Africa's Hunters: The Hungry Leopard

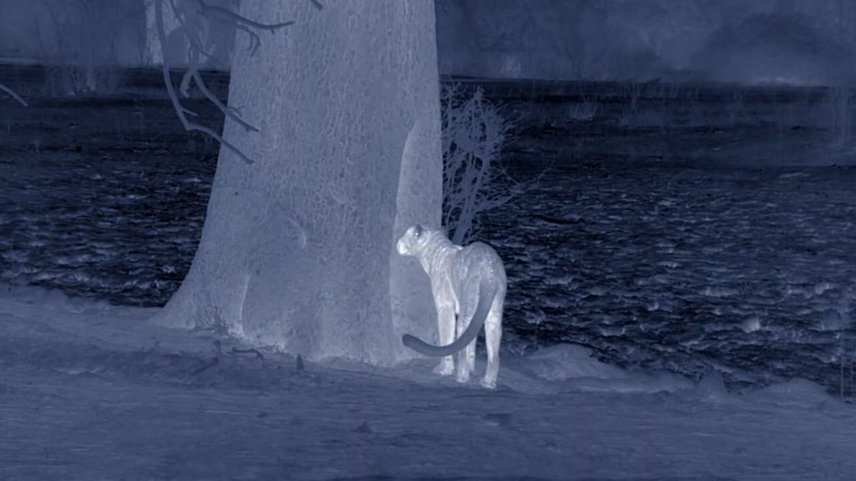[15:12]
Exhausted, she gives in to sleep.
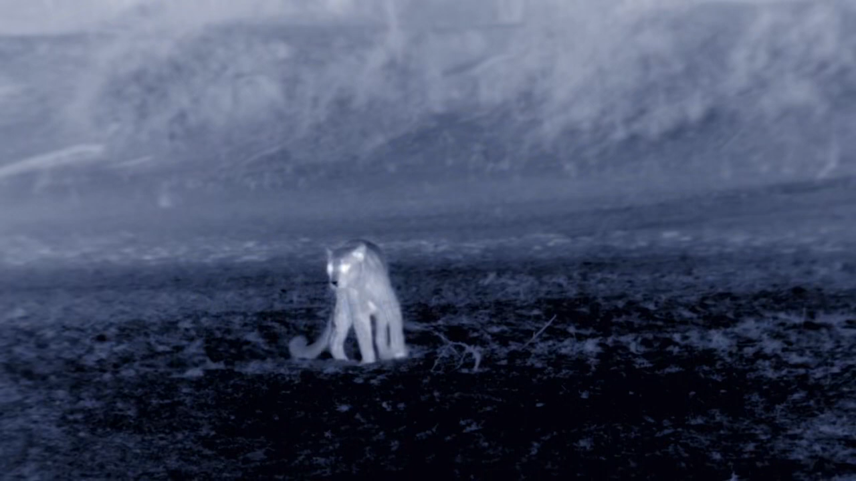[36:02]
At 13 years old, she's an elderly cat, and not quite as fit as she once was.